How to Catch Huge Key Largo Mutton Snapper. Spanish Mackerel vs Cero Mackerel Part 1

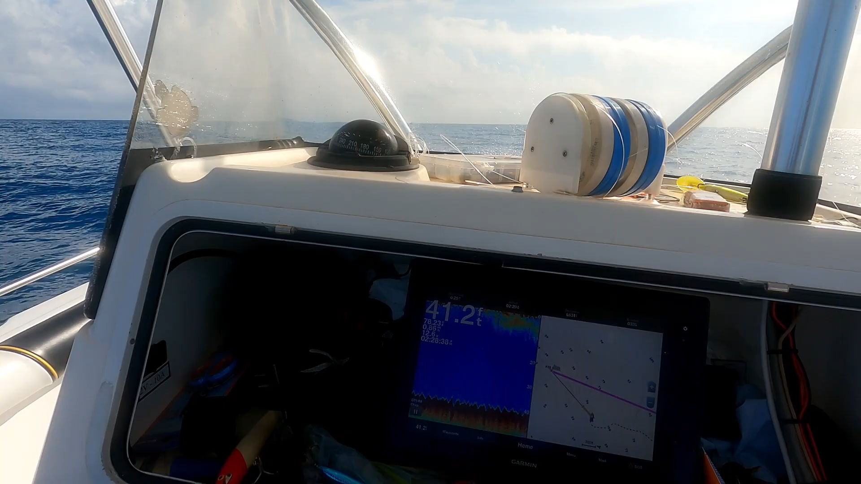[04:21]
We're sitting right on the edge of a 60 foot ledge. So it goes down to 60 feet. It doesn't go down to 100.